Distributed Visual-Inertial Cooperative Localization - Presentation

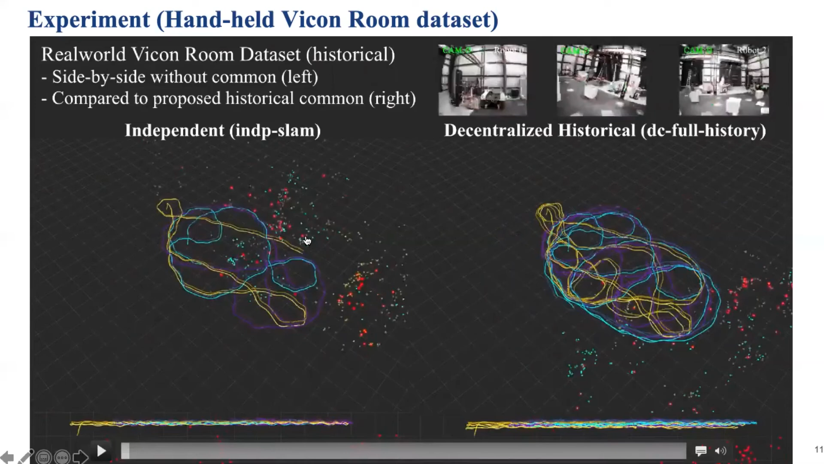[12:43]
The red point here are the same features, while all the other points are the VIO features. VIO features. As shown in the middle is the top-down view,